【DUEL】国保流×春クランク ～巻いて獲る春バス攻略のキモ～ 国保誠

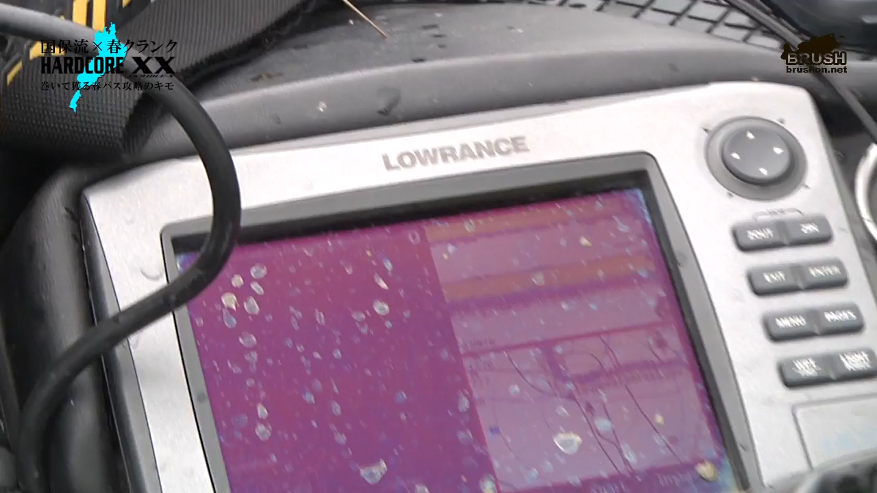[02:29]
ボトムが3メーターちょいで、でウィードのトップが3メーターよりもうちょっと浅いぐらいのレンジなんですけど、
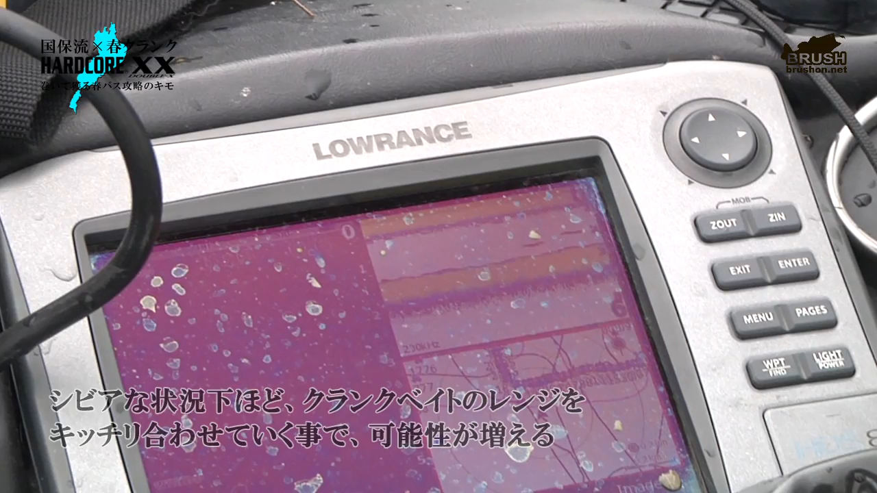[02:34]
この3プラスがドンピシャに合うレンジなんで、
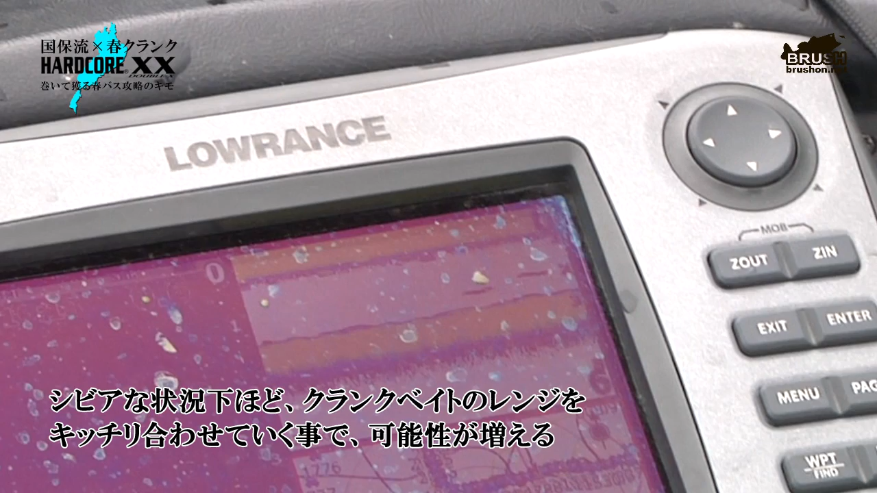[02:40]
あとはまあカラーも春ということでオレンジで、ちょっと水がクリアなのでチャート系だときついかなと思って、もうちょっとおとなしめなオレンジをチョイスしてるありますね。